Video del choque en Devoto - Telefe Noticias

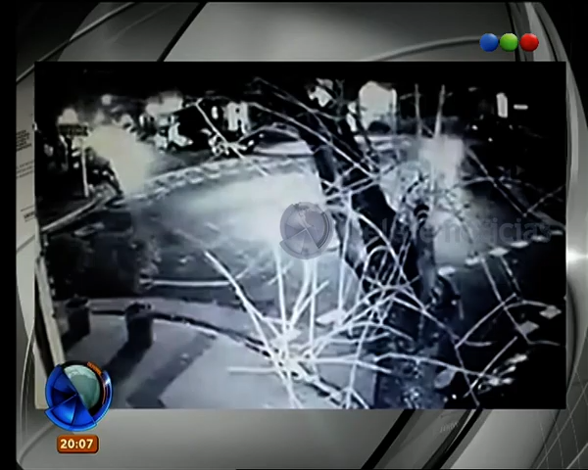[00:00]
La cámara de seguridad, mirá la velocidad, los dos autos, ¿sí? Es tremendo, ¿eh? Y el otro sorprendido cuando llega a la boca a calle.